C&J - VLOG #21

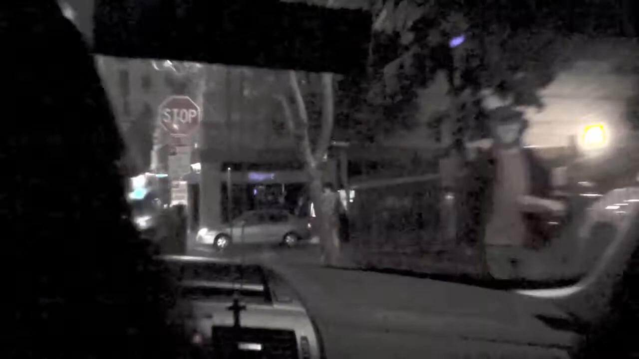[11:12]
and we see Raymond. He's texting me.
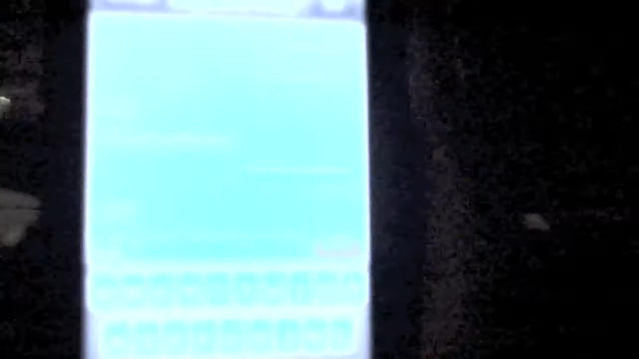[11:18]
He's texting Leah right now because we said nice khakis, and then he doesn't know where we are, but.
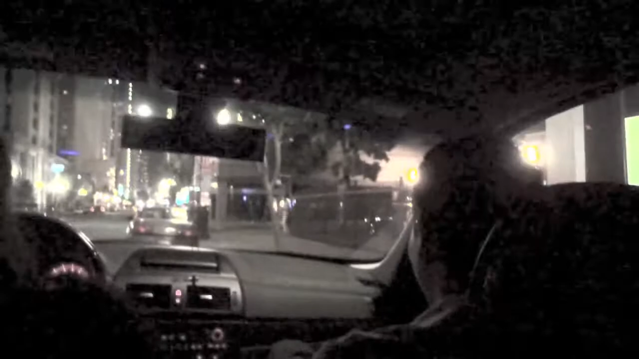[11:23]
We're in the car. Like, well, you can't really see him, but right there. He's right at the corner. He's right at the, hi, Raymond. When you watch this, you don't know, but we're right here. We're right in front of you. Okay, I'm tired of trying to be small. Tell him right behind you. Let's get out now. Okay. Wait, they're gonna prepaid. Wait. Oh yeah, we're gonna prepaid. All right, here.